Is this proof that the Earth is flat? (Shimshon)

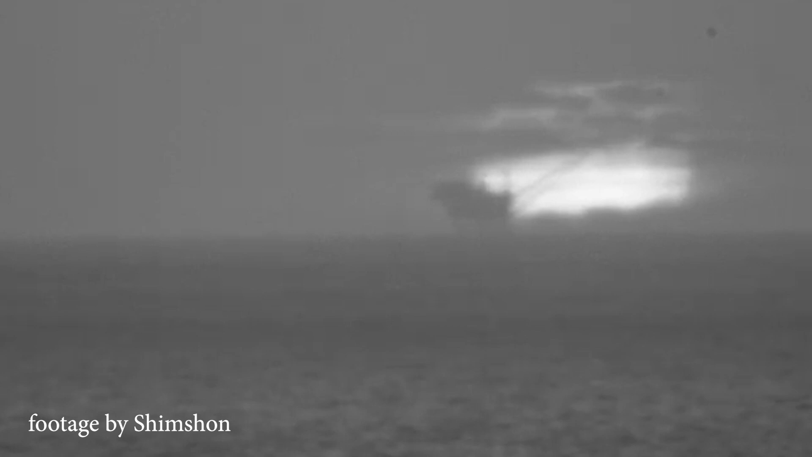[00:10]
almost a thousand kilometers further and this time not even from an altitude high up actually only 40 meters above sea level if this is indeed the island of crete and the
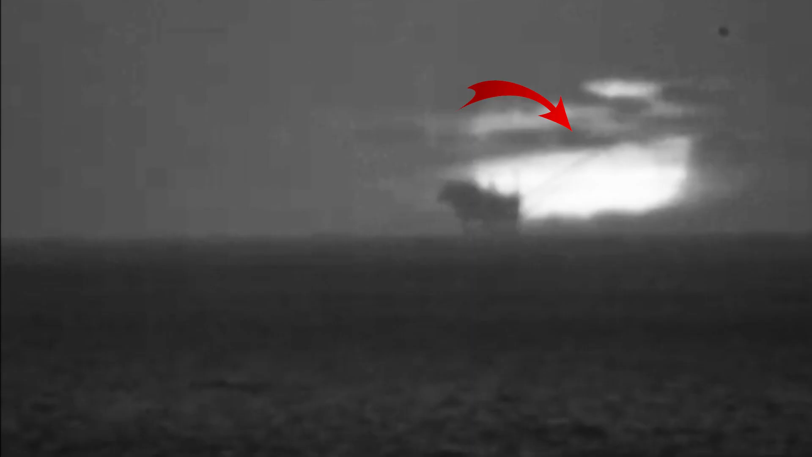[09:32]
they move that's what clouds do so i checked
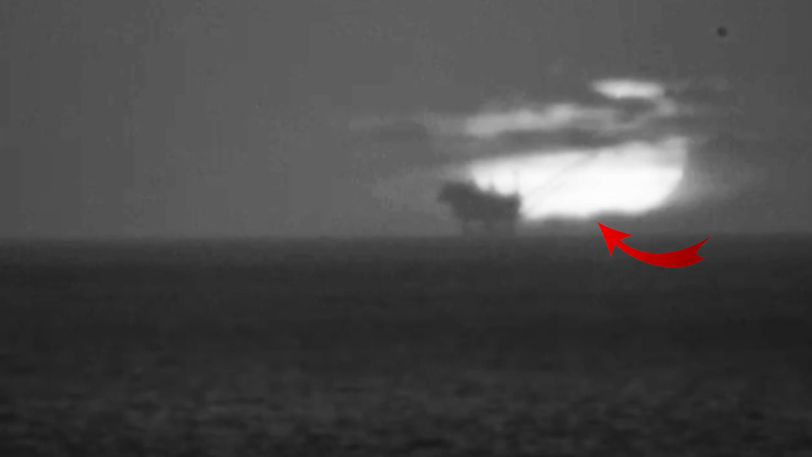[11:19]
clouds in the back move to the right